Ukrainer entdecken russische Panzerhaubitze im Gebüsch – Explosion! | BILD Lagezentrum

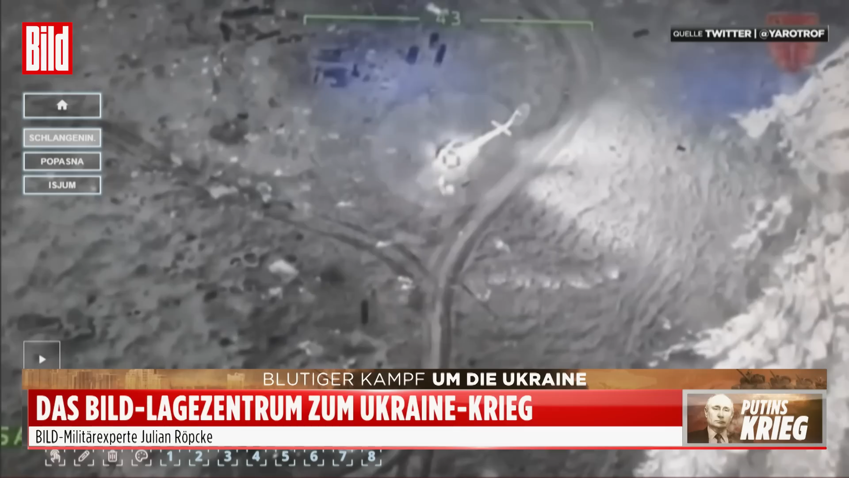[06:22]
Das heißt, wir sehen russische Soldaten, die sich darum bewegen,